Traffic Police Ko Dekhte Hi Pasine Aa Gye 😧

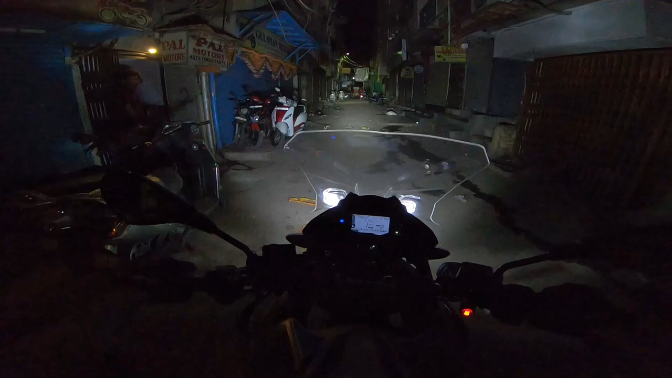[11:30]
प्रोजेक्टर लैम्प जलाते हैं. सो दिस इज़ द प्रोजेक्टर लैम्प स्विच. काफ़ी दूर तक जा रही है. बारात में ले जाना भाई इसको. बारात में ले जाऊँगा.
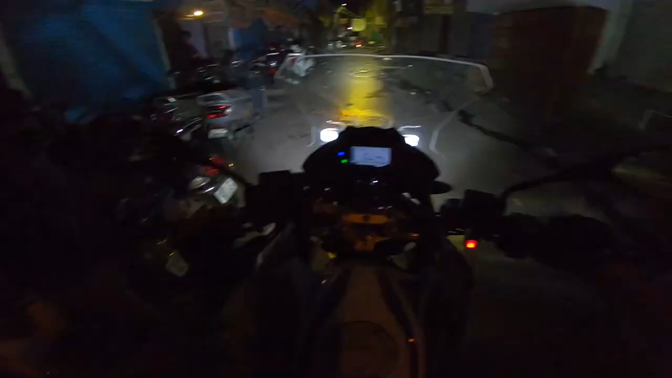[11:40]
वाइट प्रोजेक्टर लैम्प, ये पीला प्रोजेक्टर लैम्प. अपने आप ट्यून हो रही है ये. ये अपने आप हो रही है. बहुत ही सही दिख रही है.
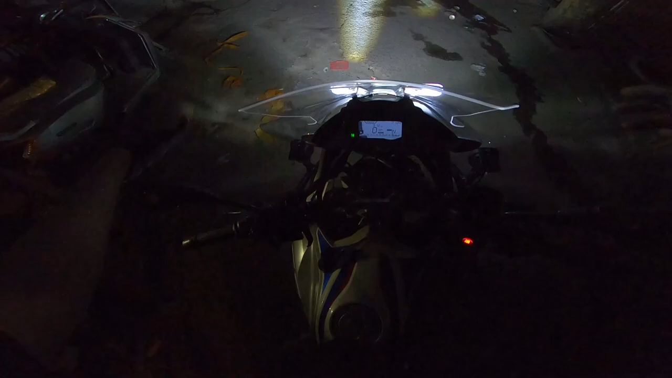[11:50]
तो ब्रॉड लग रही है अब बाइक. अल्टीमेट.
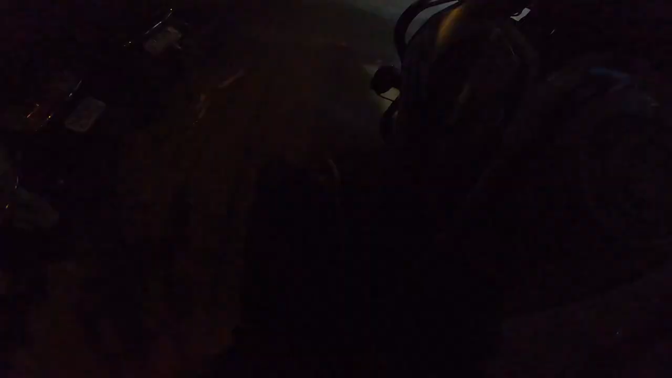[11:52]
एक बार हम लोग चारों पीला लाइट ट्राई कर रहे हैं. ओ वाओ.
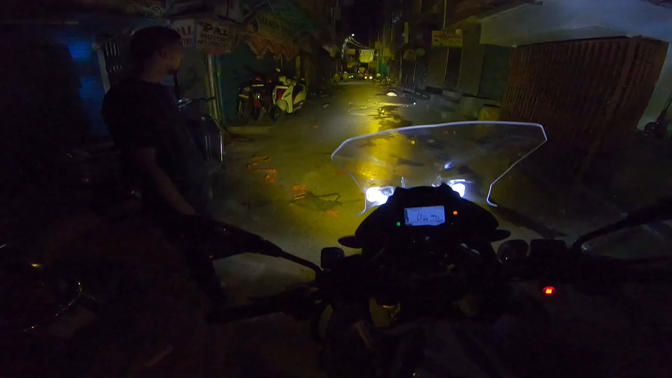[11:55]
बहुत लोडेड लग रही है बाइक. लग रही है 1250 जैसी.